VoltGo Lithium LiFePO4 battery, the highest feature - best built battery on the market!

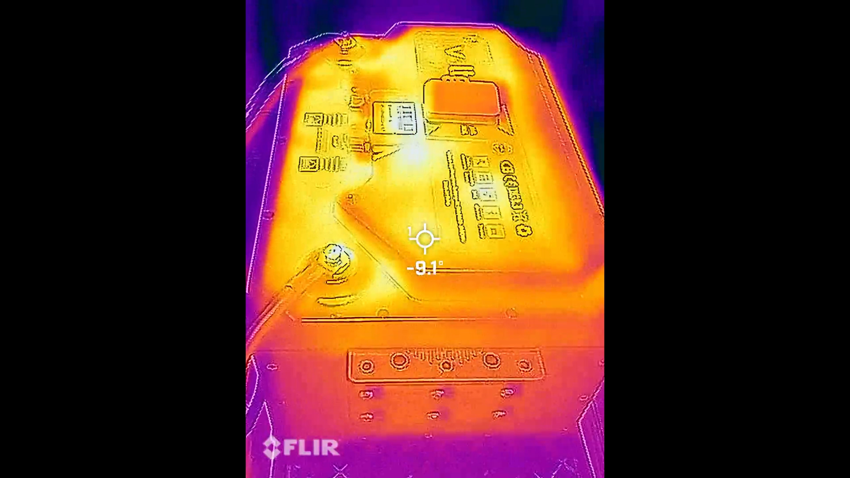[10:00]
in here there is an alarm on
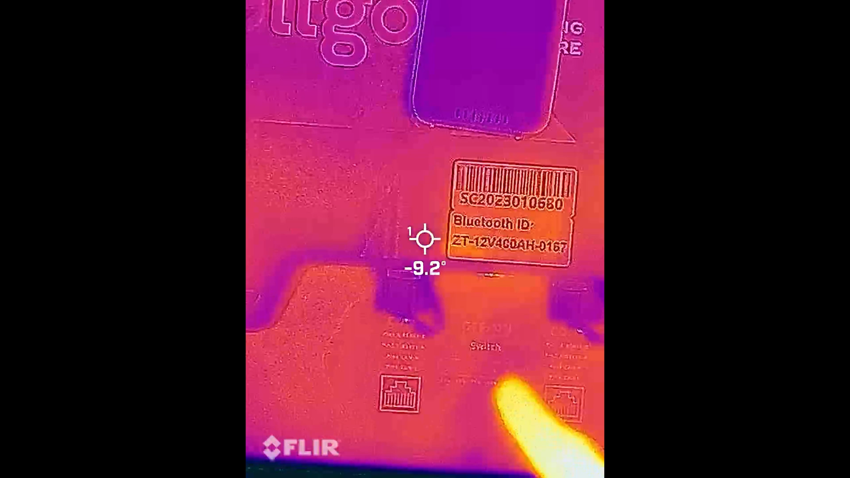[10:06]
the alarm light is on I
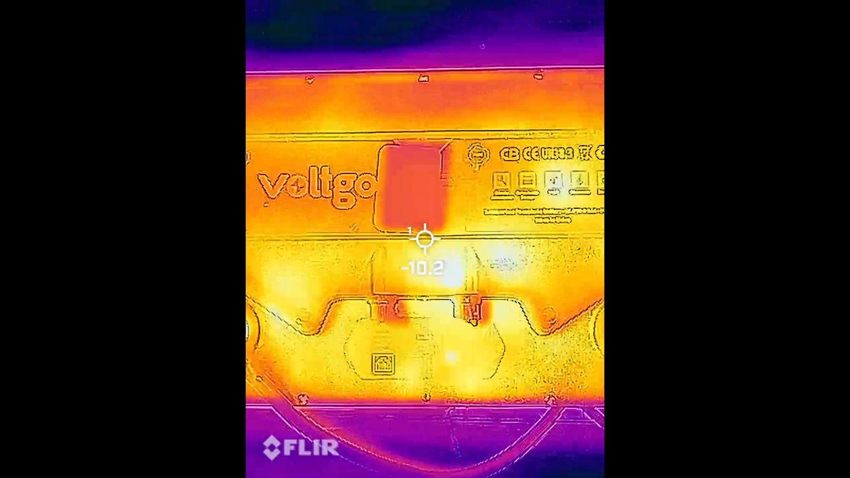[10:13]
can see there's definitely beneath this tag is a pretty warm
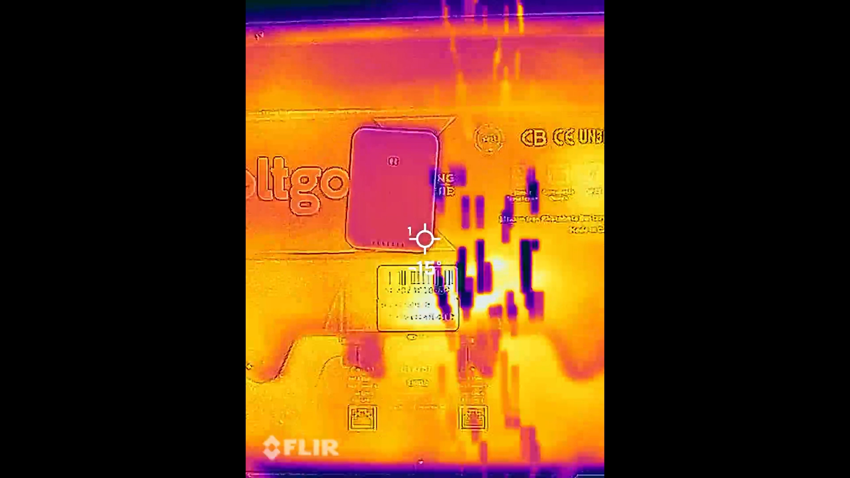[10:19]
spot this is our battery sensor
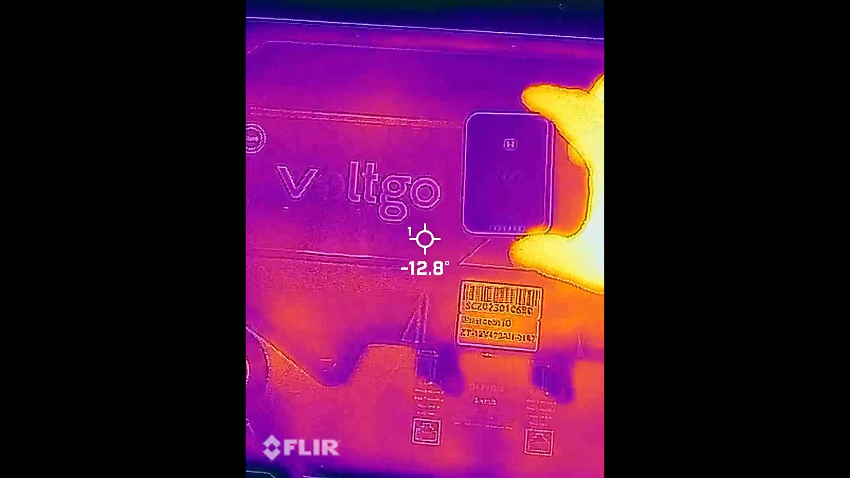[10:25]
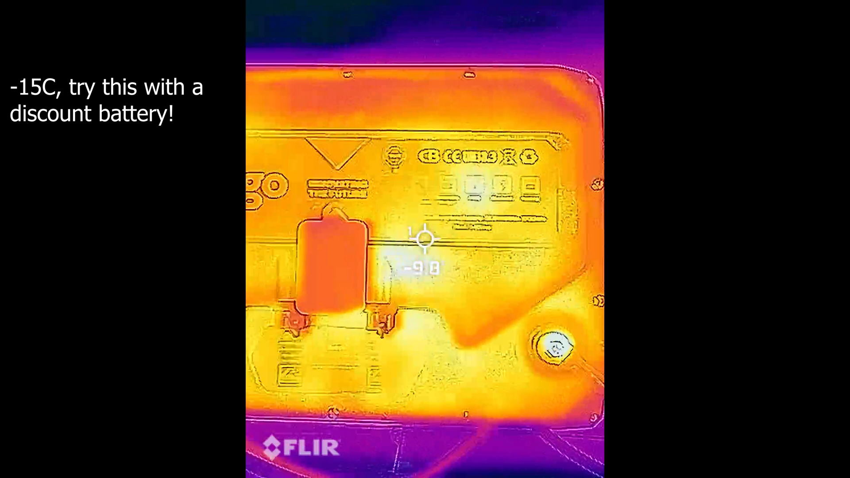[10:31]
it's hard to tell but it almost looks like there's a heat strip running through here
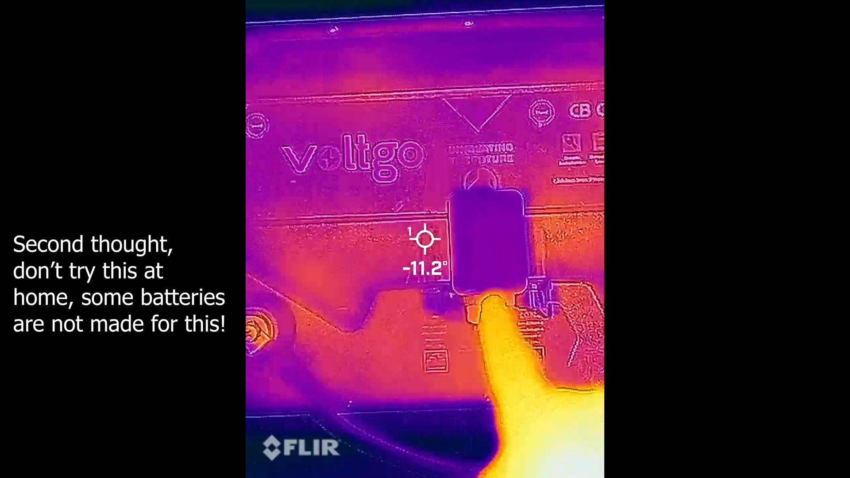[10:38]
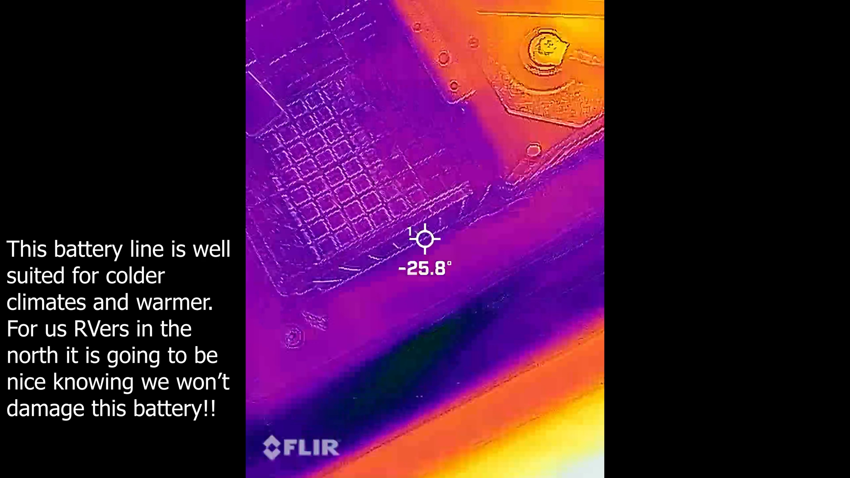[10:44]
take a side view
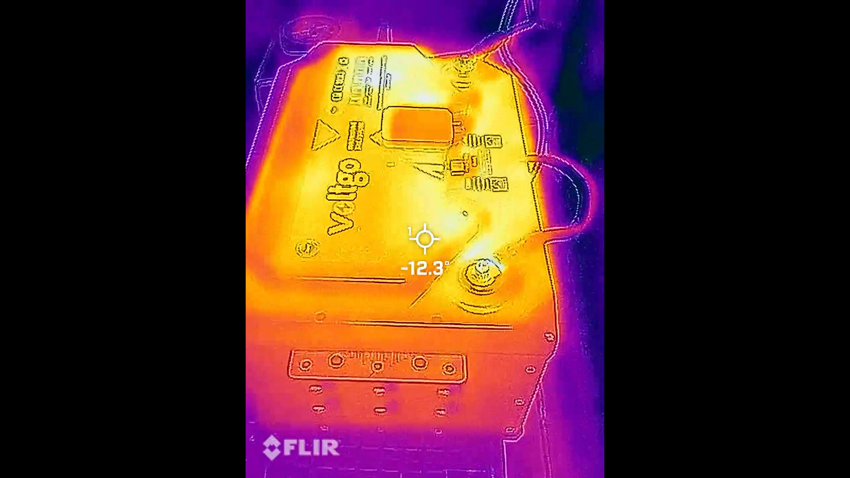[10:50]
that could be the reflection of the shop light I'll shade this no that's actually thermal